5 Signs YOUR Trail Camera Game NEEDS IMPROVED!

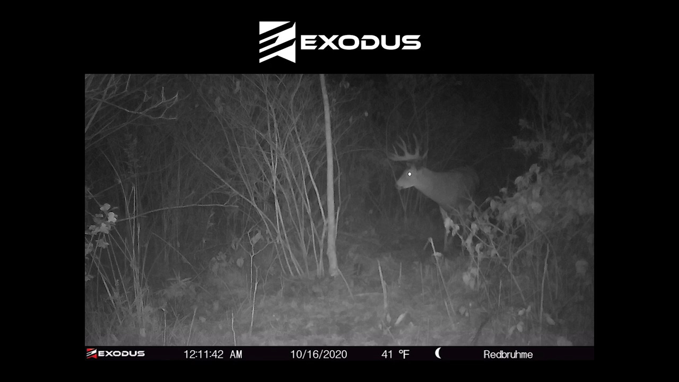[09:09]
the biggest thing that you want to keep in mind is having some type of reflective source so when the camera is triggered at night whether it's a black flash
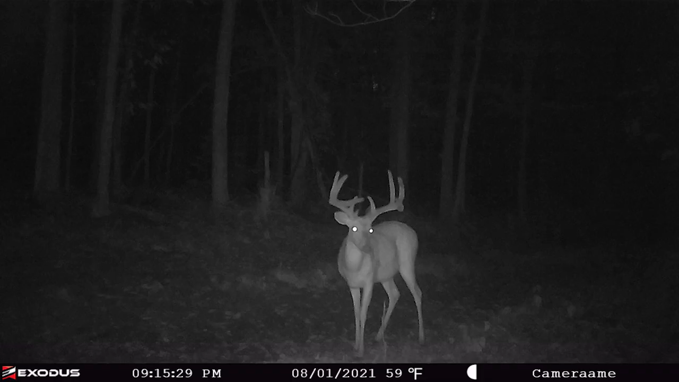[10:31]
is being emitted over three four five six photos whatever your burst count is rather than one so the lens is capturing more light the odds of capturing a crisp